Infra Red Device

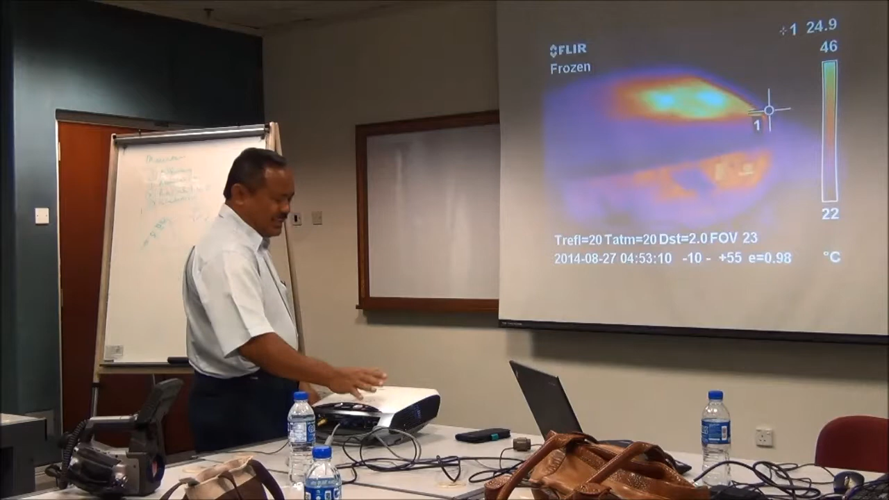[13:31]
On screen: spot 24.9°C, scale top 46°C, scale bottom 22°C
dia membantu cepat macam-macam kita nanti saya tunjuk apa kepenggunaan dia. Jadi kalau apa ni untuk penggunaan lain tu
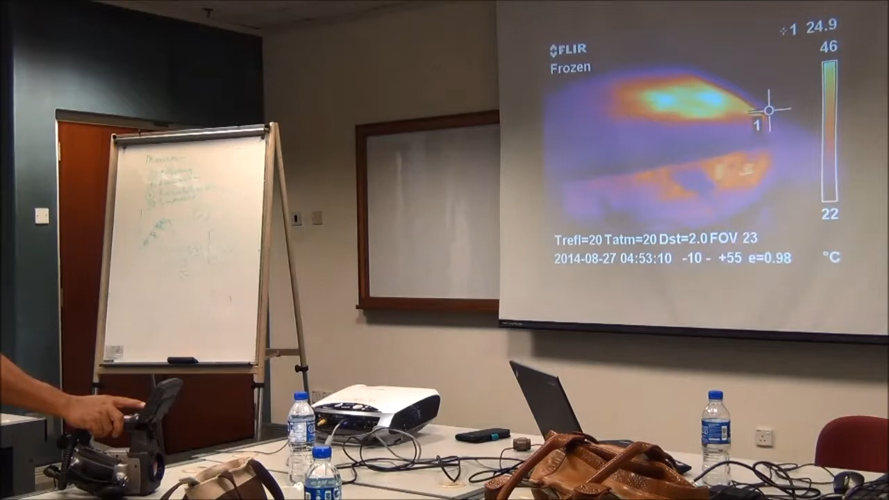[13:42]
On screen: spot 24.9°C, scale top 46°C, scale bottom 22°C
anything lah dia ada yang beza suhu dia boleh monitor macam ni kan ada. Dan kita tahu berapa temperature dia kan sama tadi lah kita sebab kita gerak
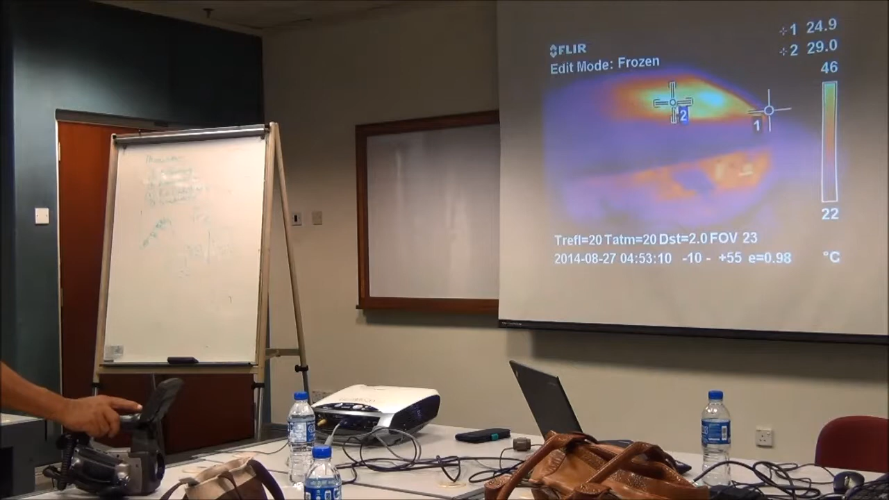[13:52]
On screen: scale top 46°C, scale bottom 22°C
number two punya temperature dia kan tu dia temperature dia tu 46 point something kalau kita boleh kat kita main rapa kat sini
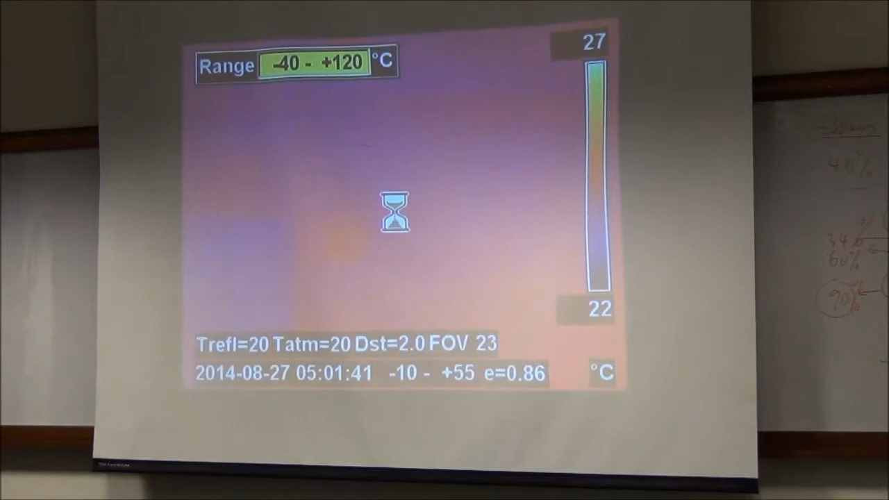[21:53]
Ya, radiasi yang keluar daripada permukaan ni, ya, daripada space. Air panas sama temperature. Jadi bila saya ambil itu dia punya temperature berapa ni? Temperature dah, boiling temperature dalam tadi kan? Yes. Tapi yang keluar daripada permukaan guna plastik. Tadi saya set emissivity yes. Untuk plastik. So, you dapat dia punya ni lah, dia punya tu. Okey, daripada itu, you lihat apa?
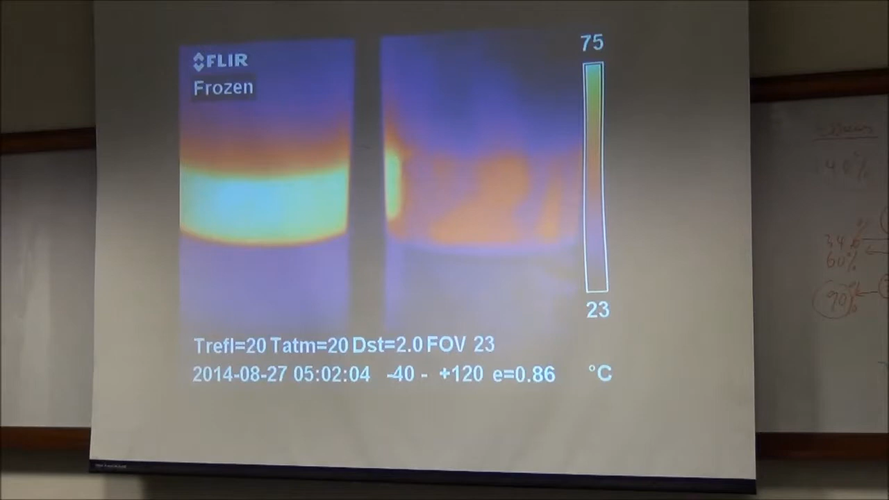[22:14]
Kita lihat dia punya ni, daripada, mana yang keluarkan radiasi yang lebih? Kilat ataupun gelap? Hitam. Yang hitam. Oh, mana hitam tu, keluarkan. Padahal dia heat source sama. Yes. Ada dan nanti. Tapi dekat sini dia kurang keluar. Kat sini, dia panas. So, anything yang color hitam tu, dia mudah serap dan bebaskan haba dengan banyak. Anything yang cerah, dia memang sifat dia gitu. So, any yang panas dia kurang, berarti panas yang dia kurang keluar, radiasi itu kurang. So, dia itu.
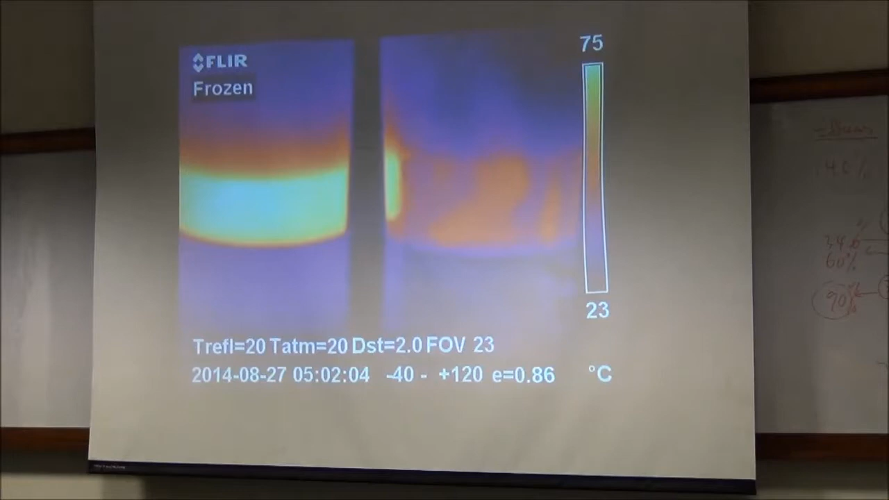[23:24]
Dia merah tu dia apa yang kalau panas tu dia reflect. Jadi contoh kereta kita dah sejuk dalam tu kan. So dia yang heat nak masuk pun tak boleh. Yang pan, dia reflect balik yang tu sifat. Okay, dua tu ada ni. Kita boleh tahu dia punya ni lah, temperature yang dia hasilnya tu.
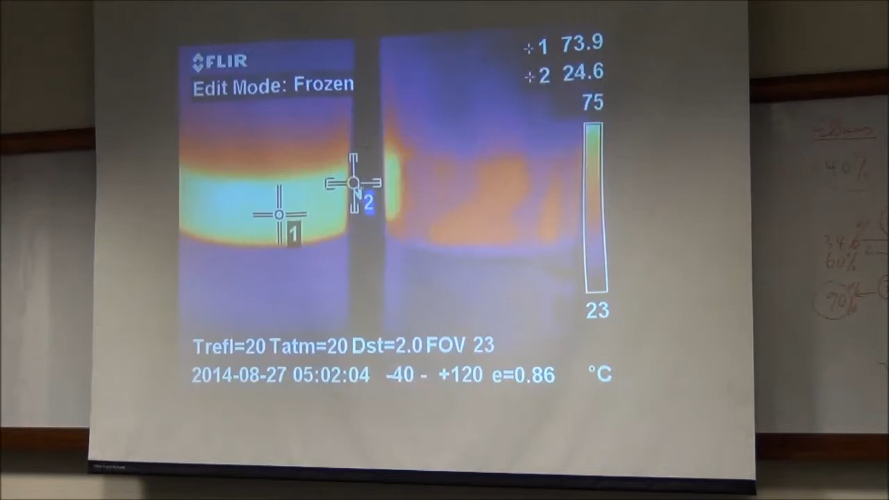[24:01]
Yeah, yang ni yang gerian color-color apa cerah. Banyak-banyak dah. Almost half kan?
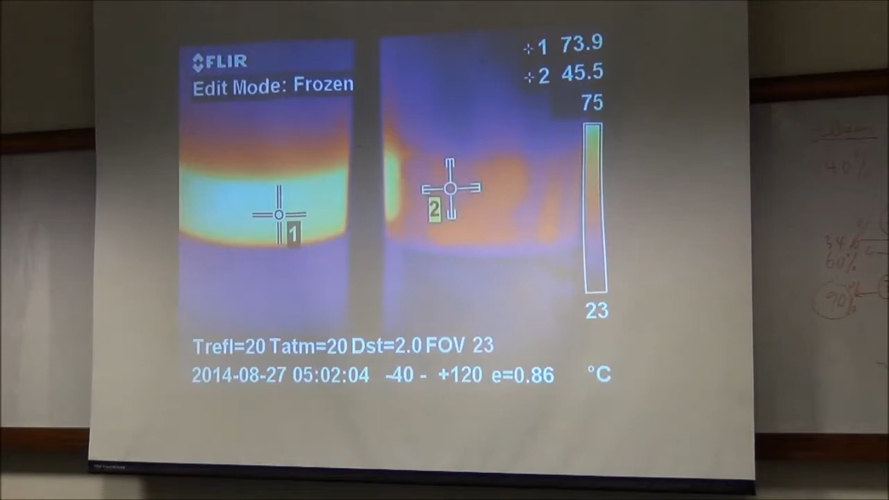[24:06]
On screen: scale top 75°C, scale bottom 23°C
Almost half. Itu dia beza dia. Okey, itu satu, dua yang asing. Saya ambil dua yang sama je. Satu the same container. Bit different color aje. Dia pun dia memberi apa tu? Jadi dia sifat dia apa tu? Dia check surface punya apa tu? Dengan heat ya. Yeah. Ya yeah, heat tu daripada tiap surface tu apa tu berbeza.
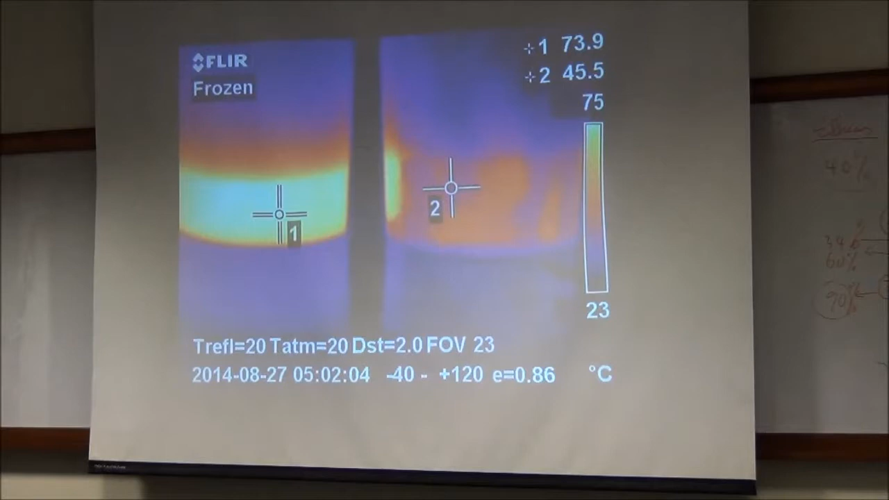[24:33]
On screen: scale top 75°C, scale bottom 23°C
Yang dia apa tu radiation apa energy yang keluar. Ini kalau kita nakkan specific temperature kan?
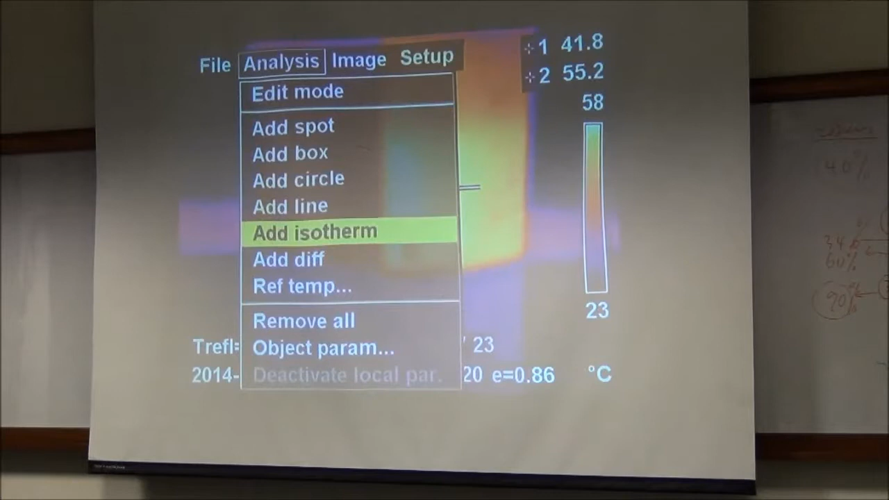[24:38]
On screen: scale top 58°C, scale bottom 23°C
Yes. So dia jadi issue lah. Issues untuk untuk infrared punya image.
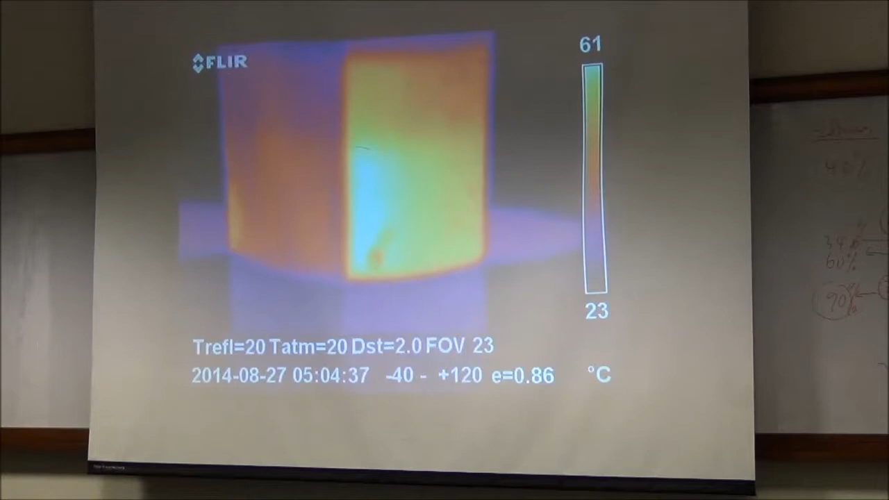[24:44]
On screen: scale top 61°C, scale bottom 23°C
Kan? Hmm. Heat tu adalah penting. Yang ini je kita, saya kata nak bezakan apa tu setiap heat organ.
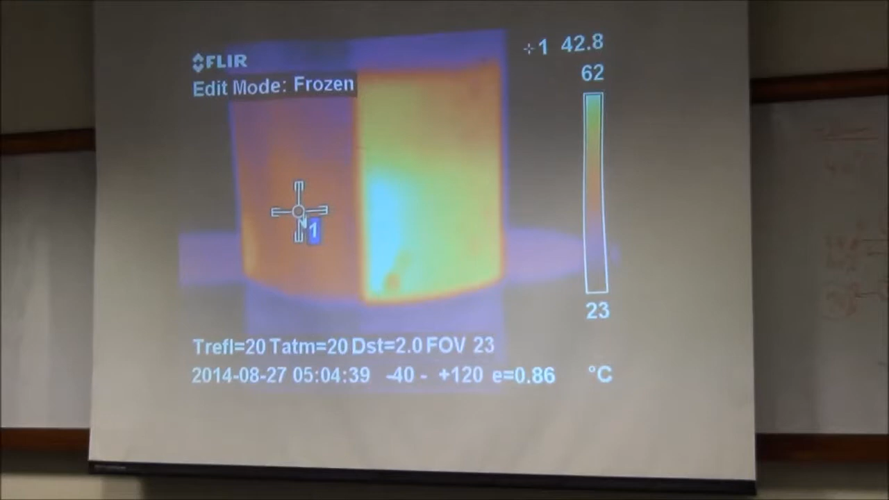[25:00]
On screen: spot 42.8°C, scale top 62°C, scale bottom 23°C
Pakai anything yang itu apa ni, yang berkilat. Yang power plant berkilat. Oh.
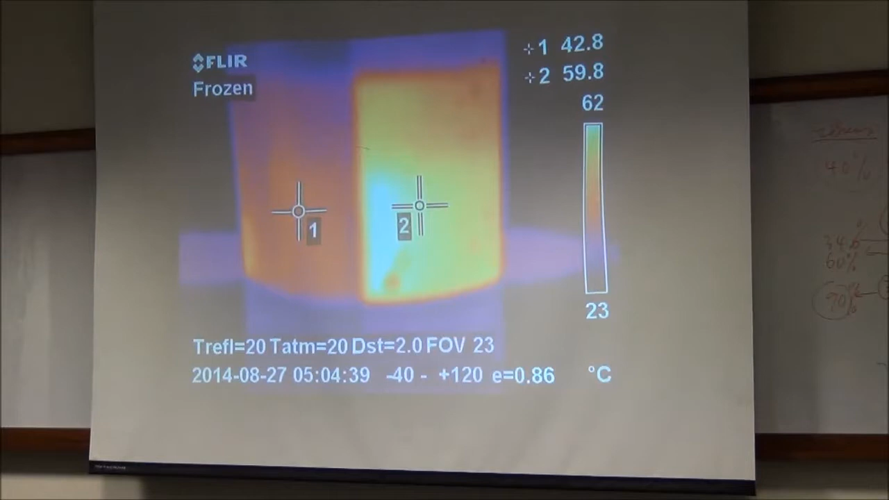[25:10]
On screen: scale top 62°C, scale bottom 23°C
Walaupun satu bekas yang sama, dia radiate different apa tu. Radiation energy dia kot, radiasi yang keluar. Kalau kita rasa pun lain. Lebih daripada yes. Tangan Haji tengok rasa sihat, ada sensitif tak? Dengan yang itu. Kalau tadi yang itu hitam pun kita boleh rasa. Yang ni memang dia apa tu, lebih panas daripada yang sini. Tapi kita nak yang mana satu? Yang hitam ke yang cerah? Ada keperluan, ikut keperluan. Contohnya, you perlu heat tu kat mana?
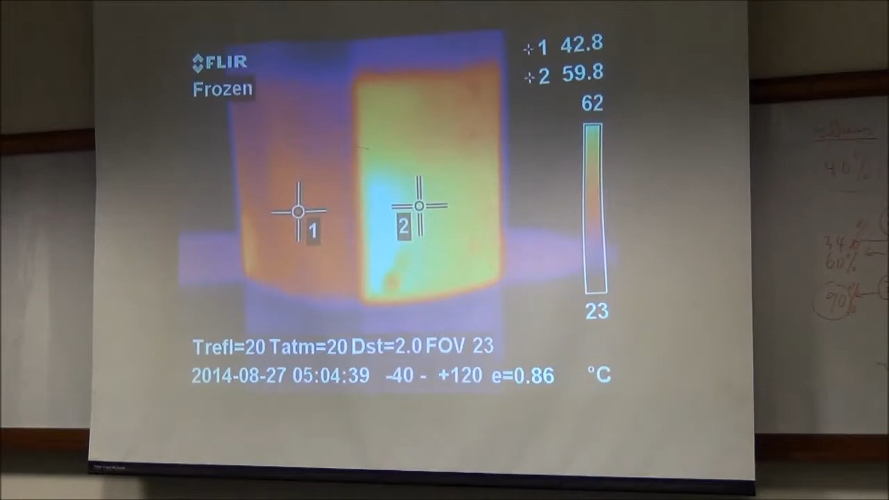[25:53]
On screen: scale top 62°C, scale bottom 23°C
Contohnya, kalau you nak apa tu, macam kita di TMB, you tengok kalau masuk pelan tu, semuanya kalau cerah kilat. Aluminium cladding kan, aluminium cladding. So, to maintain temperature inside, we want to maintain steam and temperature. Dan tak boleh buat temperature kita 100 degree Celsius. Nak hasilkan 100 degree Celsius tu, we burn coal, fuel gas semua kan.
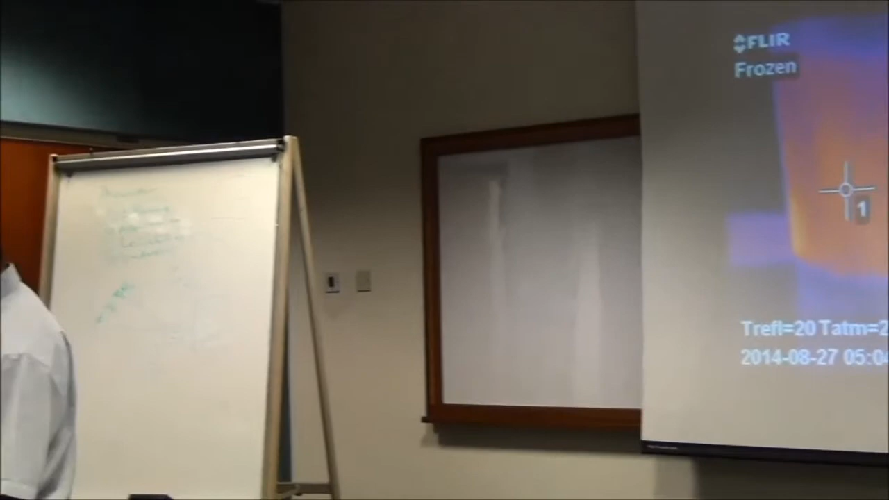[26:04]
Jadi kita masukkan tu dalam pipe, dan pipe tu kita buat insulation. Last keluar tu aluminium cladding, kilat. So heat nak masuk pun yang tak boleh kat luar, temperature delta T, temperature ambient temperature 30 degrees kan.